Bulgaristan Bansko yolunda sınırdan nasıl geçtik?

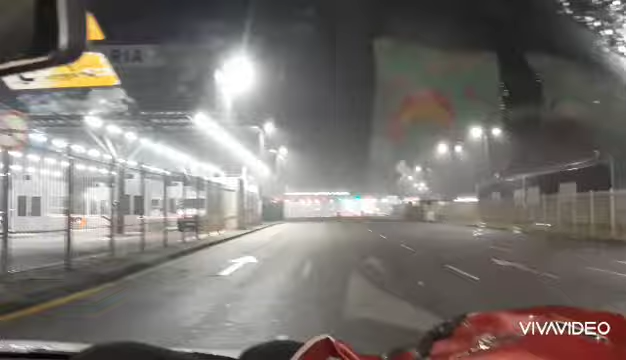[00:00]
Evet arkadaşlar Bulgar sınırına gelmiş bulunmaktayız artık. Türk'ü geçtik hayırlısıyla. Neden? Dobro oldum Bulgar'im.
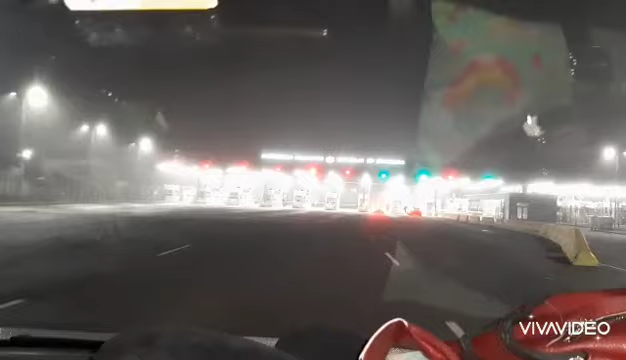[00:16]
Ama net gözükmüyor yazımız. Republic of Bulgaria. Evet şimdi pasaport kontrolü arkadaşlar.